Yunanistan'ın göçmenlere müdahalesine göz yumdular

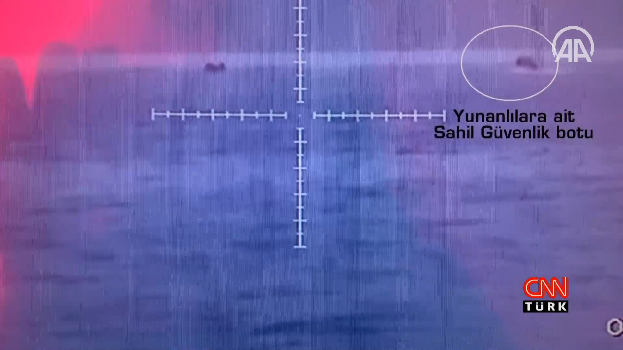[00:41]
Yunanistan sahil güvenlik hususuna ait lastik bot düzensiz göçmenlere ait lastik bot üzerine intikal halindedir.